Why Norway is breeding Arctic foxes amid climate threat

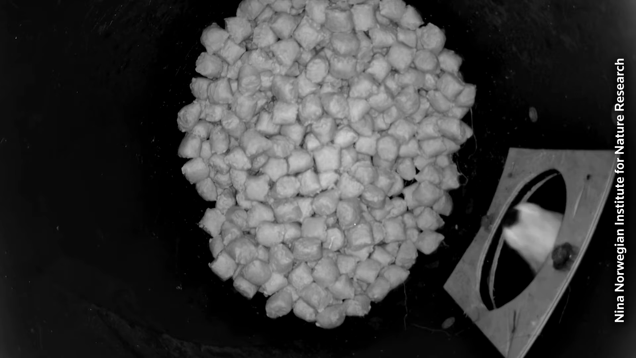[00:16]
That's why scientists breeding these endangered animals in captivity have also set up more than 30 feeding stations across the wilderness.
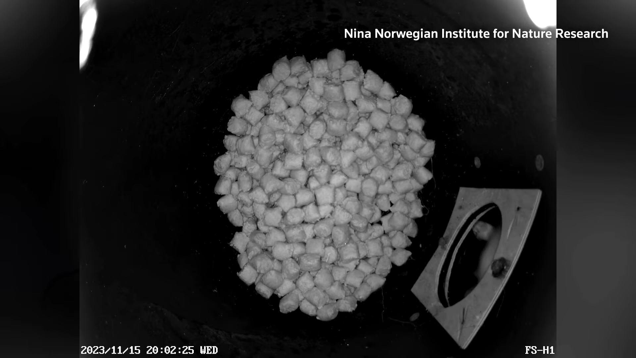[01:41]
In the mountain areas where we have released foxes and also in stepping stone areas in between the release sites, we have feeding stations for the Arctic foxes. Those are made up of standing barrels with a laying barrel where the foxes can go in.